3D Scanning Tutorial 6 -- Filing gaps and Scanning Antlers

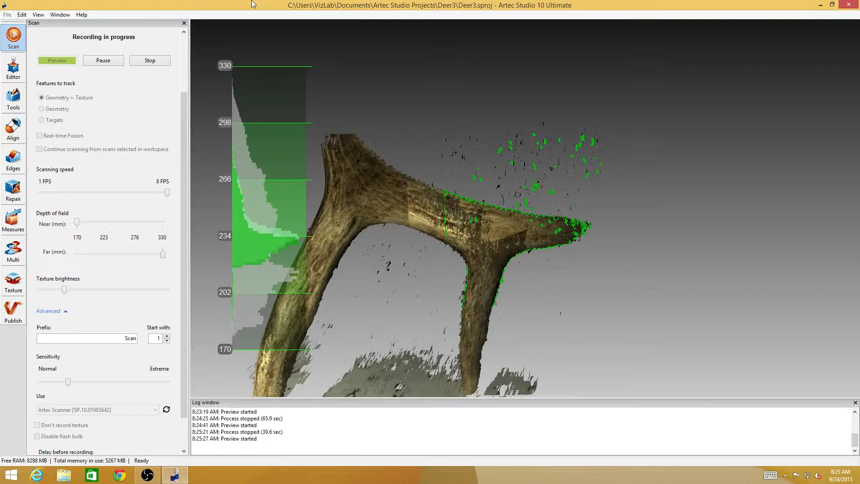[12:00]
Carefully come around the side and try to get all the way to the tip.
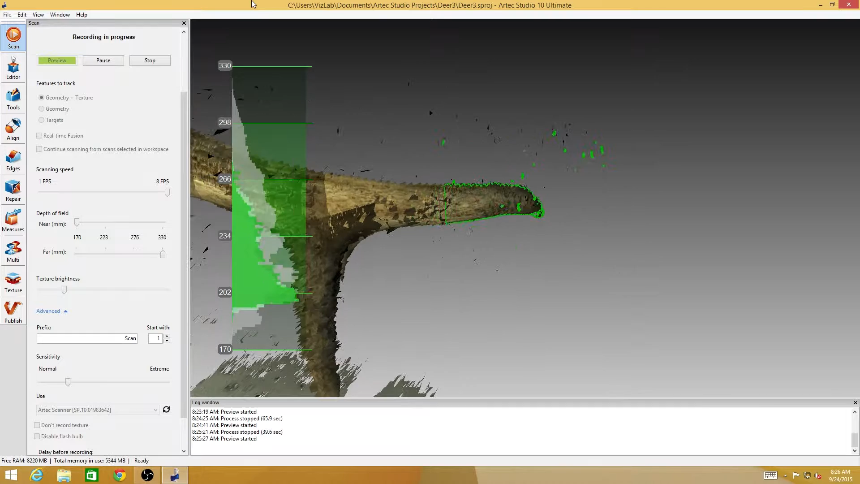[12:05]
Sometimes it will help to move the scanner very slowly.
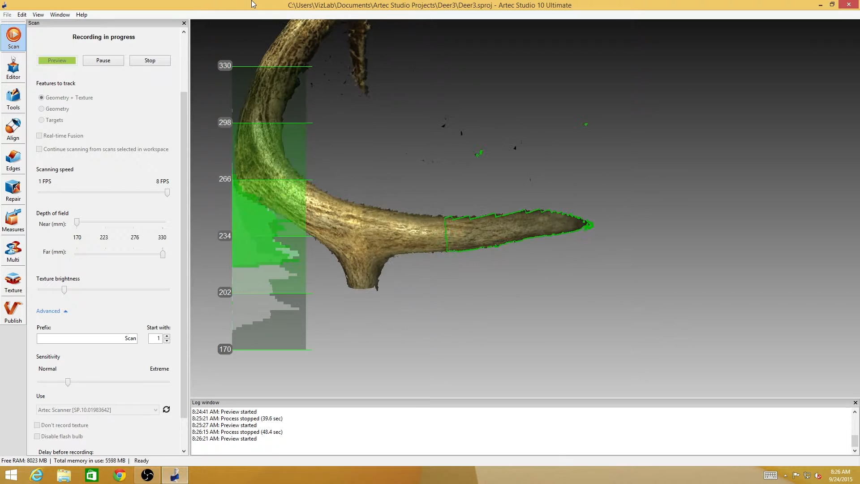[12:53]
I think I am just about there with this antler which I am focusing on the left one first. Thank you.